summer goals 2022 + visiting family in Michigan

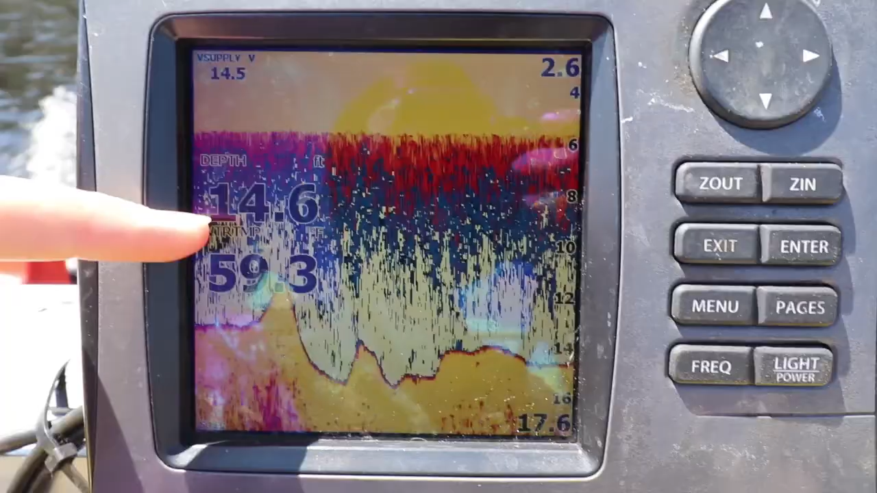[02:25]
On screen: depth 14.6 ft
14 feet deep and the water's almost 60 degrees.
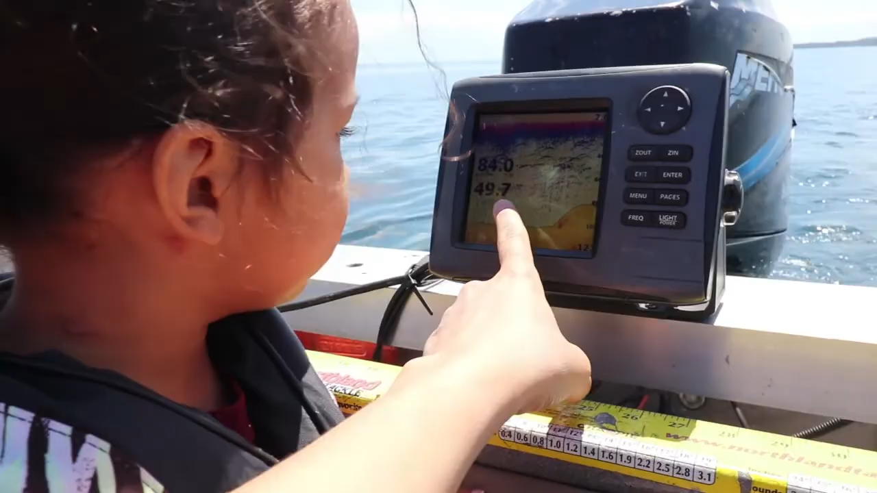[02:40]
Feet and 50 degrees water temperature.
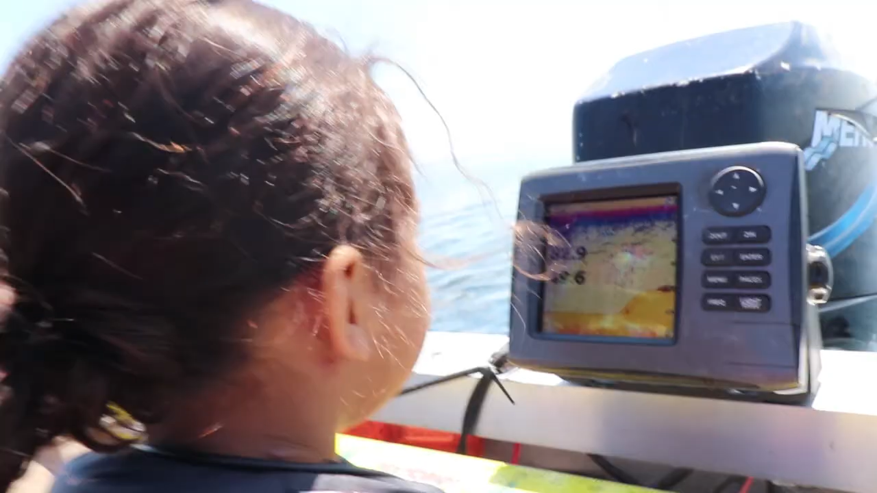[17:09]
And it's temperature. And what's the temperature?